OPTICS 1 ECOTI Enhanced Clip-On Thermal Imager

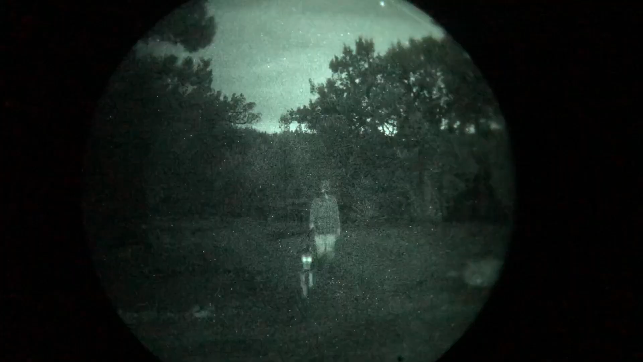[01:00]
this is a proper clip-on thermal device to go with night vision.
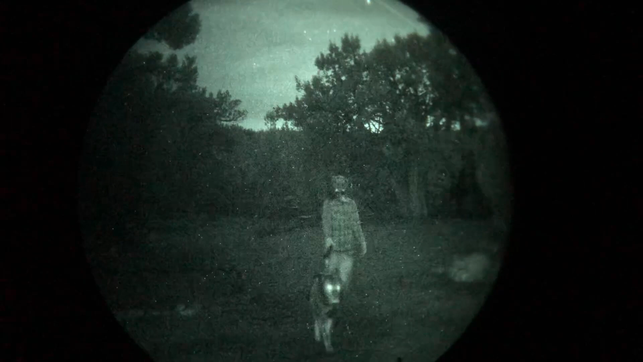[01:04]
This is going to give you true fusion capability compared to something like the flare breech in combination with the PVS-14.
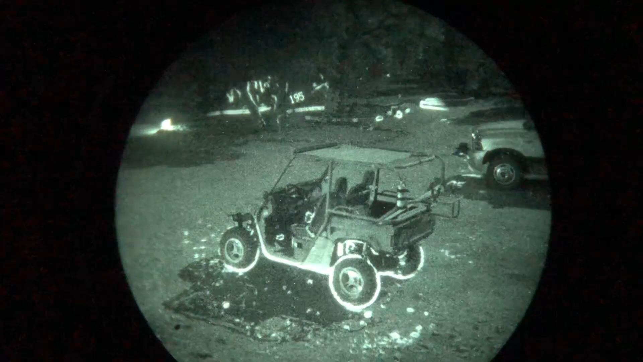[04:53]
At about the 11 o'clock position, you can see what the compass looks like.
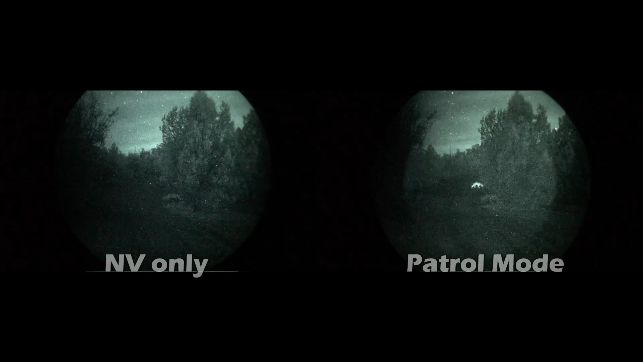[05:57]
This clip does a really good job of showing how much more detection capability that the eCody gives to you.
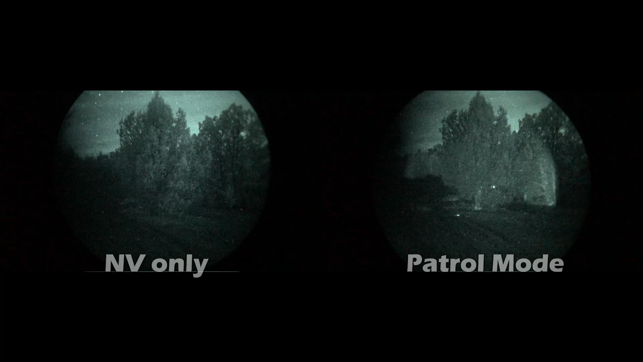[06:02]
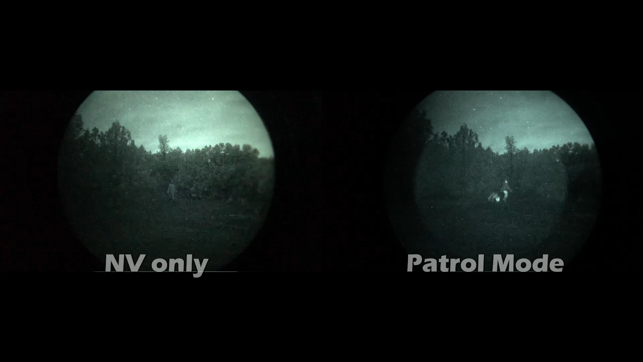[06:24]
As you can see from the video, this thing is an absolutely awesome add-on accessory for your night vision device.